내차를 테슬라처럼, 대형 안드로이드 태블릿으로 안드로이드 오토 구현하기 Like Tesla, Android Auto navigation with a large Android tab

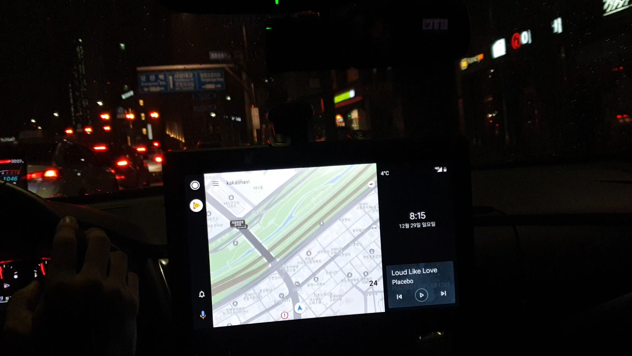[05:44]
노안 때문에 8인치 내비게이션의 지도에 글씨가 잘 안 보였었는데 이거는 정말 잘 보이네요.
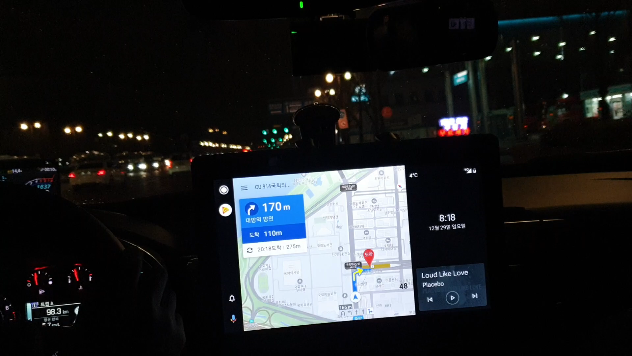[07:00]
그래서 카카오네비처럼 이렇게 네이티브로 나오지 않으면 아직까지는 사용은 어려울 것 같습니다. 티맵은 화면이 커서 정말 보기 좋네요.
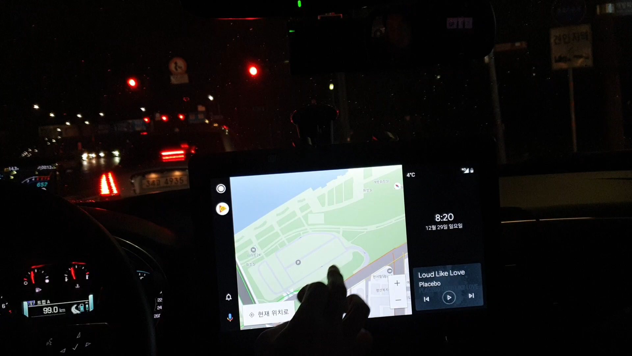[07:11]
오케이 구글 유튜브 실행 사용자의 기계에 유튜브 뮤직이 설치되어 있지 않습니다. 콘텐츠를 들으시려면 유튜브 뮤직을 설치하셔야 합니다. 이렇게 구글 어시스턴트도 잘 사용이 됩니다.
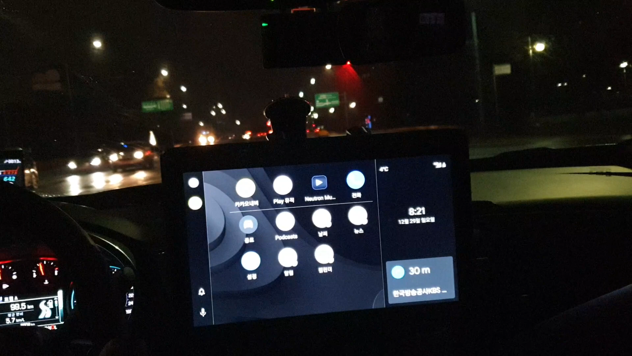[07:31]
지금까지 안드로이드 태블릿을 이용해서 안드로이드 오토를 구현하는 방법에 대해서 알아보았습니다. 안드로이드 오토가 없거나 내비게이션이 없는 차량에서는 이렇게 사용하는 방법이 상당히 도움이 될 것 같습니다. 그리고 이렇게 대형 태블릿을 사용하면 마치 테슬라 같기도 하고 더 잘 보이고 훨씬 더 좋은 것 같습니다.